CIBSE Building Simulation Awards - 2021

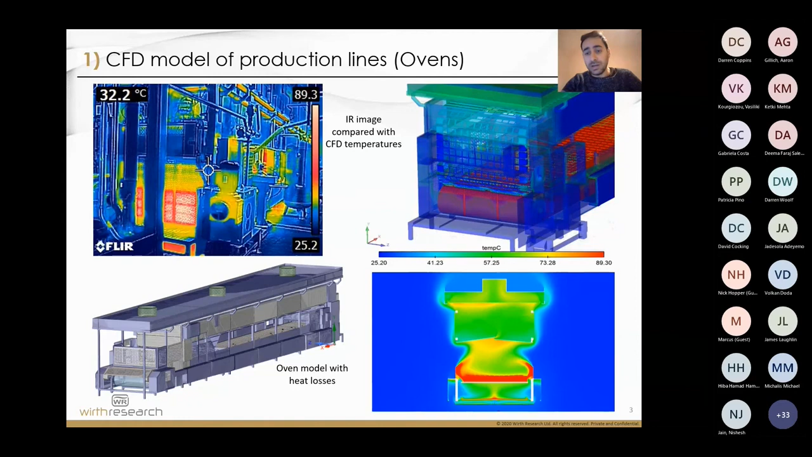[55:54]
On screen: spot 32.2°C
It has been compared to IR imagery and all heat losses have been analyzed in detail and solutions to the refurbishing of the single oven have been proposed as well as a way of simplifying the model to be then introduced to the larger model of the building. After modeling production lines and ovens and auditing the building is it